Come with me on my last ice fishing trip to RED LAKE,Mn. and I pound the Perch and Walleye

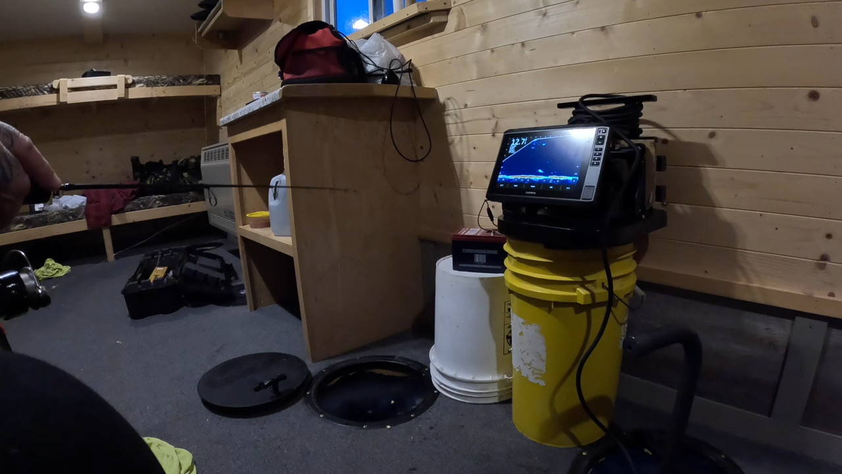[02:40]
Got one on me right now. He's following it up. He's right about in the middle of the water. There he is. Oh yeah, he couldn't resist it. Ooh. Damn, he's already on the bottom. He could not resist it.
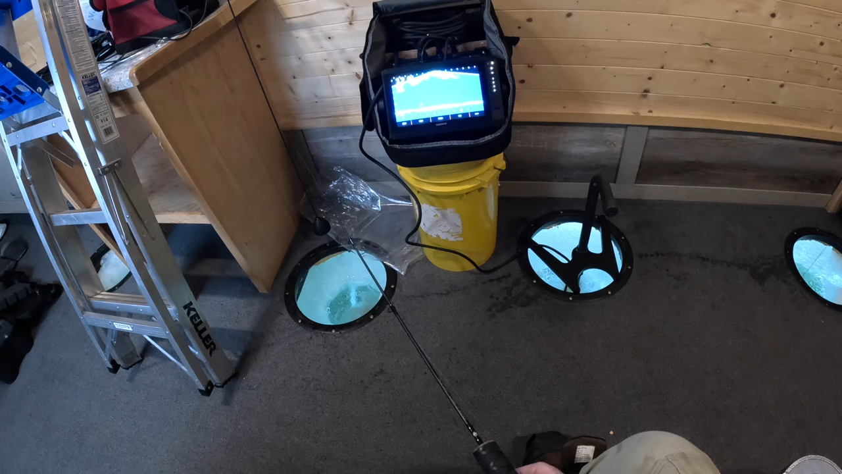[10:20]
Took off. Got one on me right now. Come on. Oh. Ooh, he's a good size mark. He's a good size mark. There he is. He's coming back.